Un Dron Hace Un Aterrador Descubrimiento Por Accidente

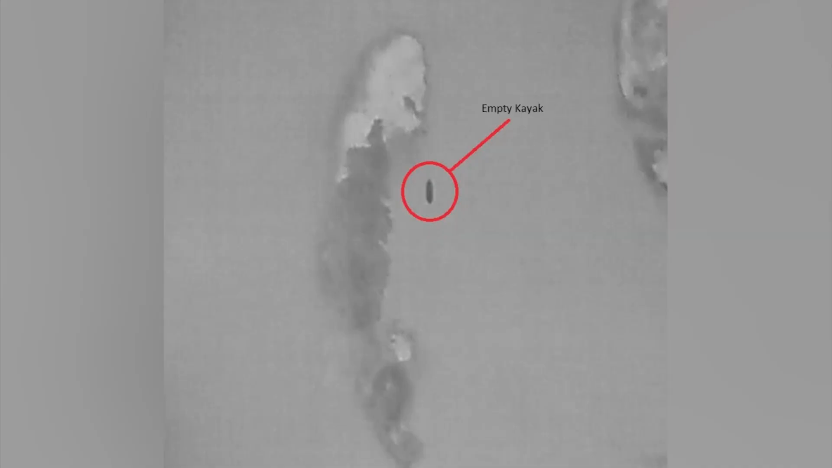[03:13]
CAYAC VACÍO Un dron equipado con una cámara térmica
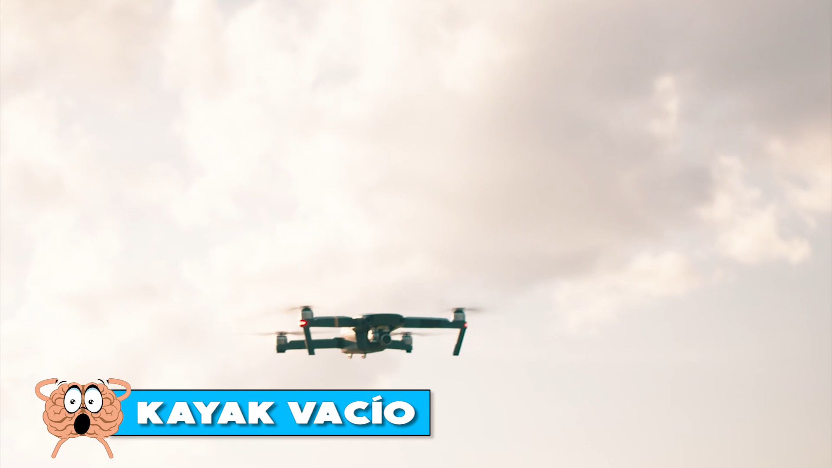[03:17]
desempeñó un papel crucial en una reciente operación de rescate,
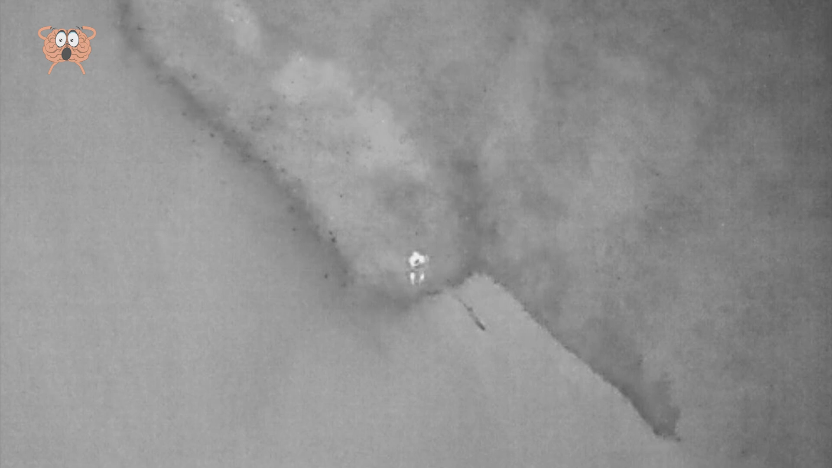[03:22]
ayudando a localizar en cuestión de minutos a un kayaquista perdido en el río Dirtfield, en Massachusetts.
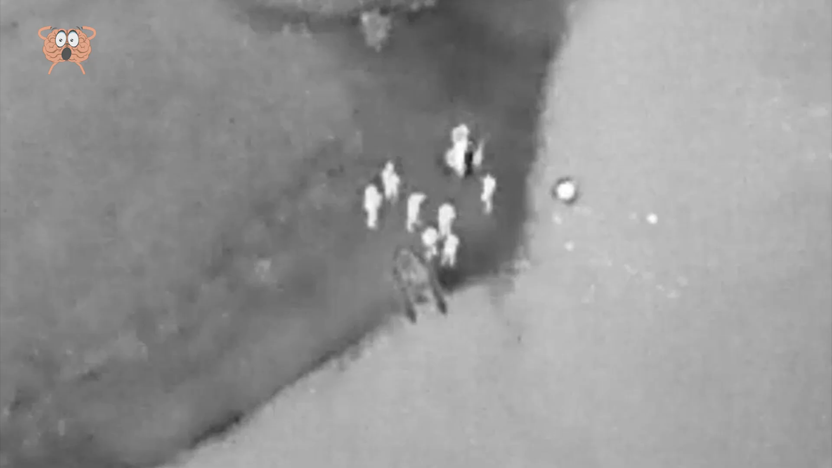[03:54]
Los bomberos de Dirtfield localizaron el kayak vacío e iniciaron la búsqueda del kayaquista perdido en la orilla.
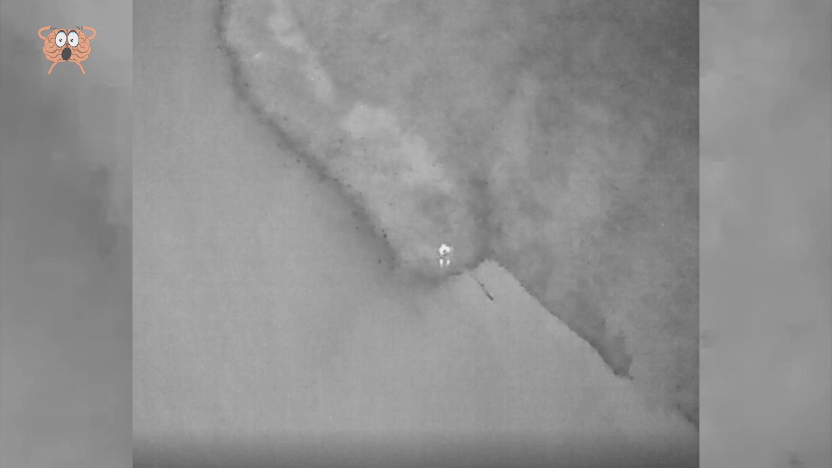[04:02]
El dron localizó al individuo que se había dirigido a la orilla río Riva. Para localizar al kayaquista en la orilla, el equipo de rescate utilizó una aplicación llamada What's Through Words, que proporciona información GPS.